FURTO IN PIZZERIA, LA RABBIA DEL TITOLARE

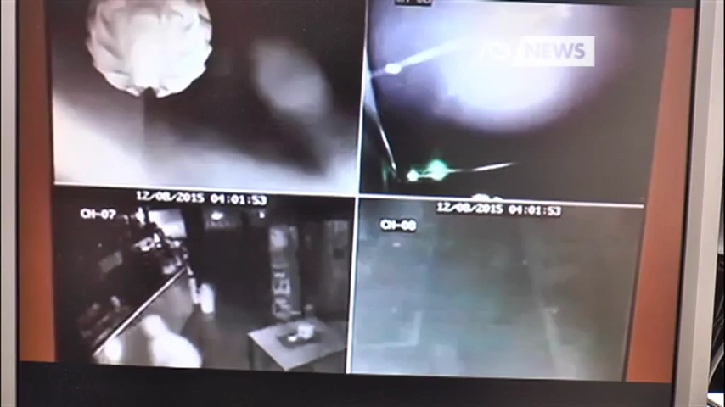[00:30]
Le telecamere hanno ripreso il terzetto che entra e in pochi minuti asporta tutto quello che può. È arrabbiato e chiede la certezza delle pene.
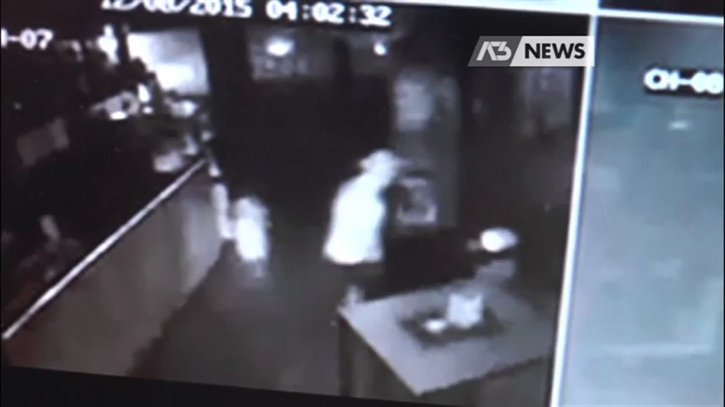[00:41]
Se devo essere sincero, certezza è la pena, secondo me. Perché se loro fanno danni, a me che fanno 10 giorni di galera non mi interessa.